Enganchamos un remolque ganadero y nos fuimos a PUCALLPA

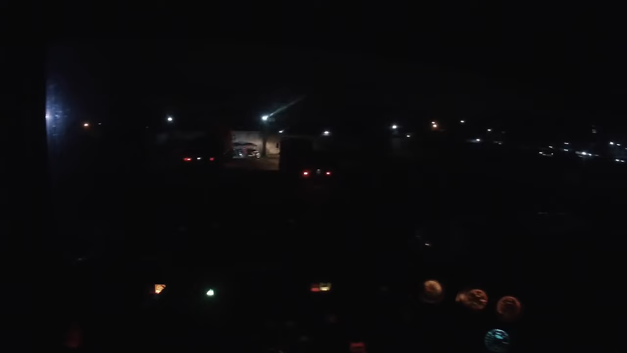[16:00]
Bueno gente Son las 4 y en la mañana Empieza el movimiento aquí en el puerto